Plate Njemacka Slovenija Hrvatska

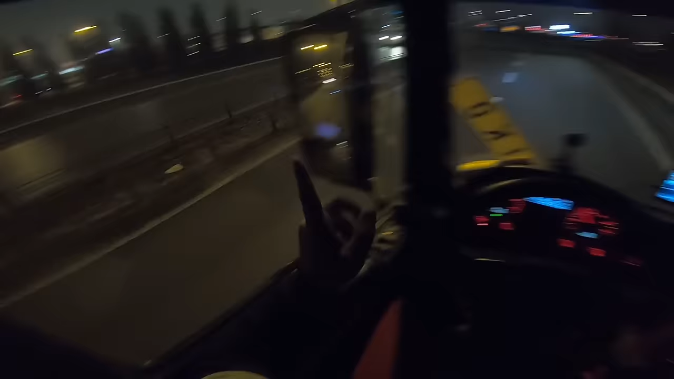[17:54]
Ovdje imam mjenjačicu. Ovdje imam mjenjačicu. I tu ćemo sutra doći da zamijenimo pare. Evo imamo KFC ovdje. IKEA. Još da ima prodavnicu kako da se kupi hljeba. To bi bilo dobro. Ali evo vidiš ti, mogu sam ja na primjer ovdje otići na ovu benzinsku pompu. Vidim, ovdje samo nema kamiona.
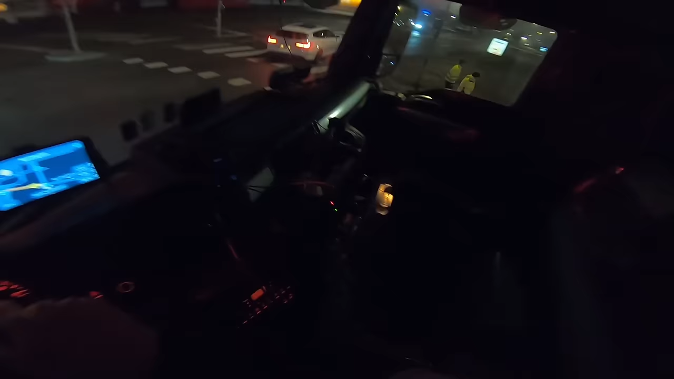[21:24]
Kamione. Evo neki vam parking. Nakon 500 metara produžite desno. Sad je vama zabrana saobraća u jednom smjeru.